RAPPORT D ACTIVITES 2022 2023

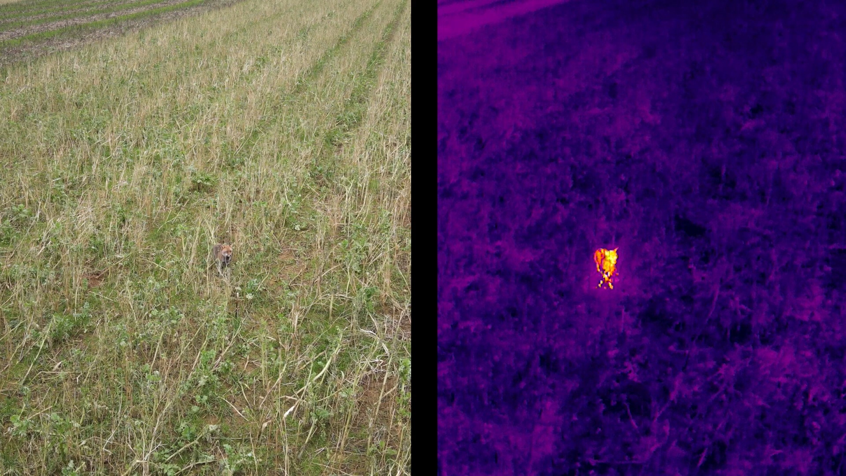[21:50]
L'un d'entre eux est même équipé d'une caméra thermique qui est utilisée pour localiser la faune sauvage.